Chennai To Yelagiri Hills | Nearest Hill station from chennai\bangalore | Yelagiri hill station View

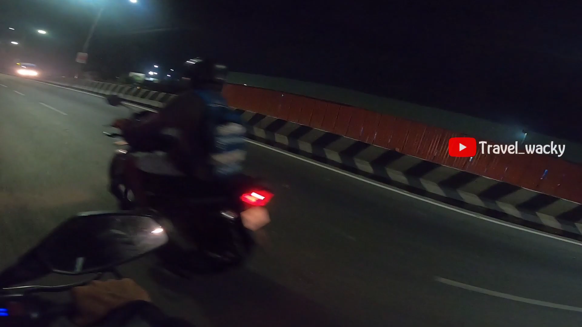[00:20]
ഈ തൊട്ടടുത്ത് കാണുന്ന ഒരു വേസ്റ്റ് റീസൈക്കിൾ ചെയ്യുന്ന മില്ലാണോ, അത് കാരണമാണ് കേട്ടോ ഇത്രയും ഡസ്റ്റ് ഇവിടെ കാണാൻ. നിങ്ങൾക്ക് അത്രയും ക്ലിയർ ആയിട്ട് കാണത്തില്ലെന്ന്, റോഡ് നല്ല ഡസ്റ്റാണ്.